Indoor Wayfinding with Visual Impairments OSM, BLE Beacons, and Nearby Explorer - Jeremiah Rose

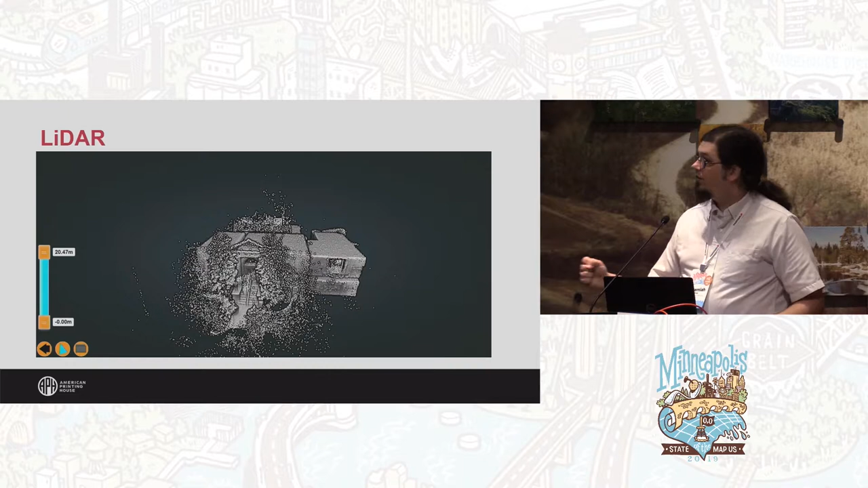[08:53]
This is a mobile LiDAR scan of the Crescent Hill Public Library down the street.
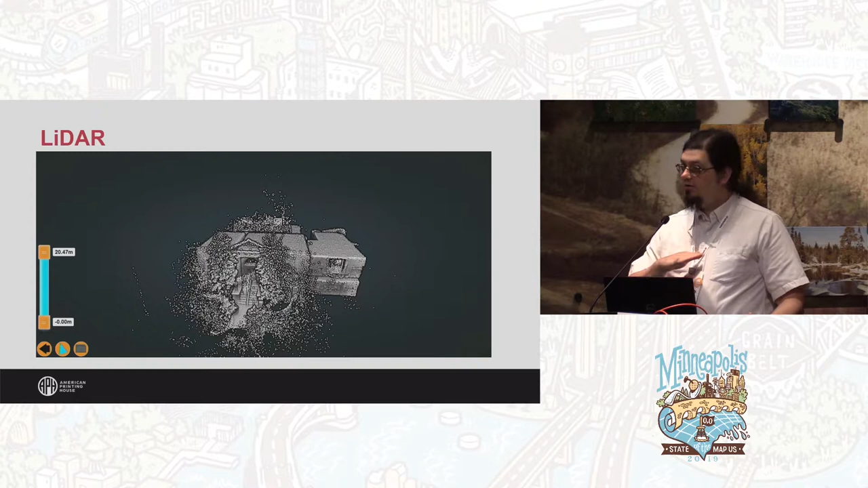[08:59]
And you can take a two-dimensional slice of it and then generate a floor plan from that that you can use for mapping.